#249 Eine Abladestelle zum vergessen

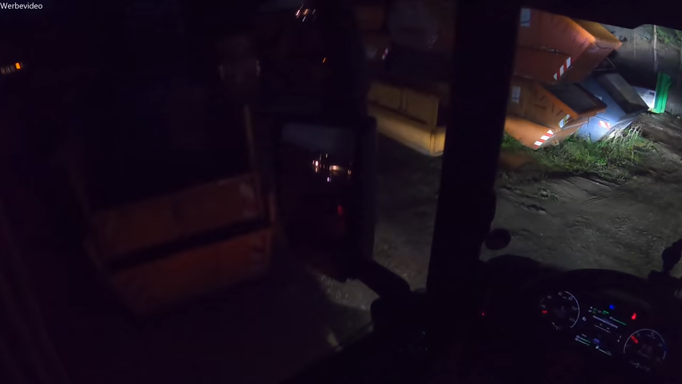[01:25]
Und du saust dir hier den LKW ein. Freunde der Nacht. Was denn? Da soll ich rum?
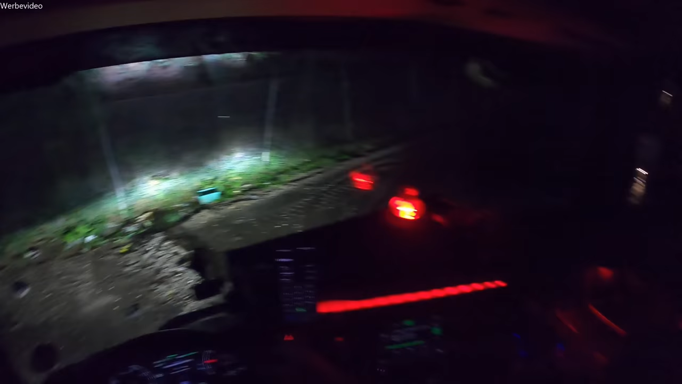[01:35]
Okay.
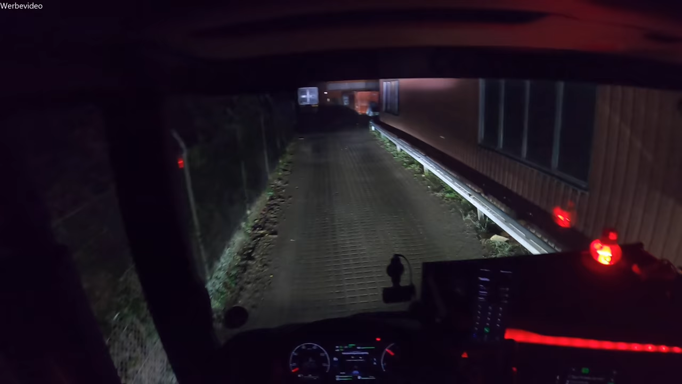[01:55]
Es gibt so manche Firmen. Ja, wenn ich jetzt hier rum soll.
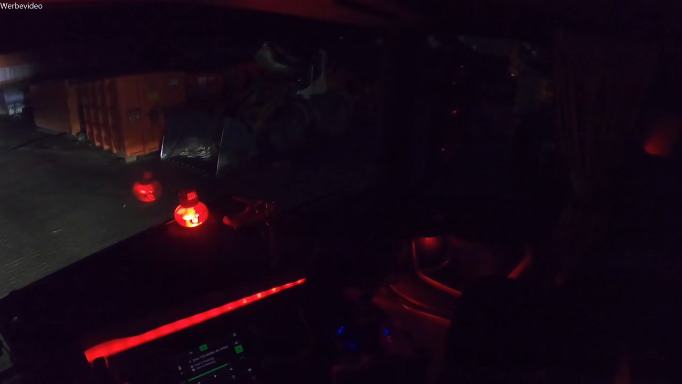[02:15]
Ah, es gibt's doch nicht.
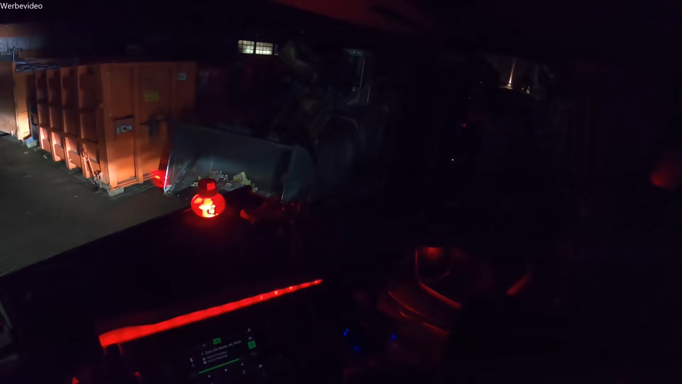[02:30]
Ja, Fahrzeug auch noch am Bimmeln hier. Oh, Freunde.
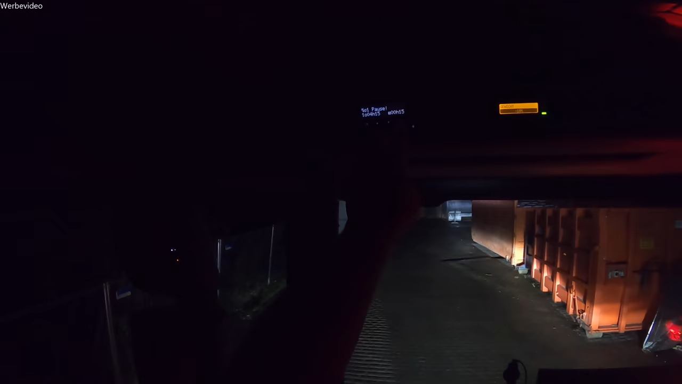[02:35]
Ja, wo soll ich hin, verdammte Axt?
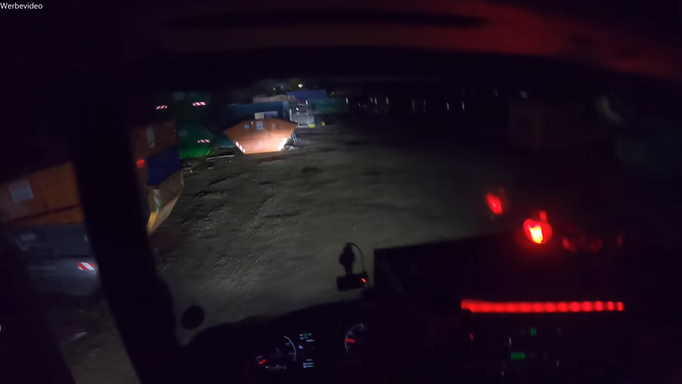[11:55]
So, hier vorne, da ist die Waage. Kann man auch sehr schön erkennen, nämlich fast gar nicht.
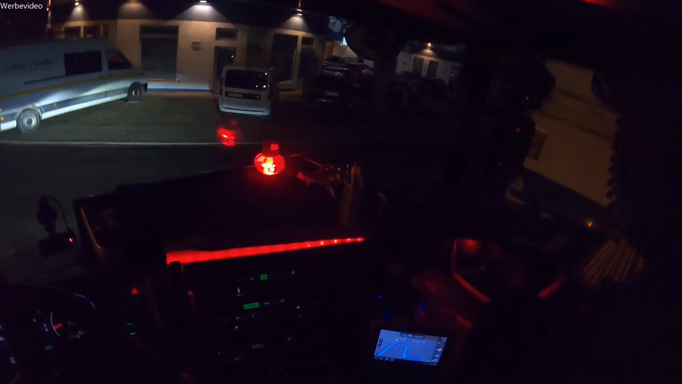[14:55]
Aber es sieht mir so aus, als wenn das hier alles Monteurschuppen, also Monteurschuppen sei schon. In die Monteure hier, Monteurhotel.